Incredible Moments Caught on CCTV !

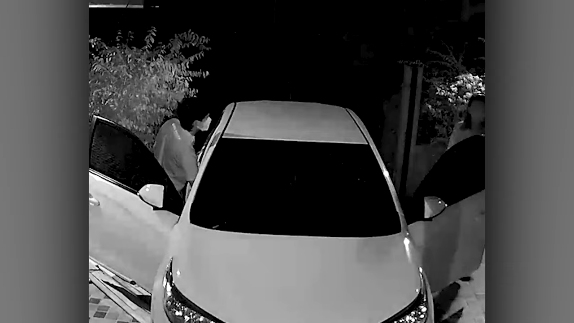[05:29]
Look at the bright side. At least the wing conversion is symmetrical.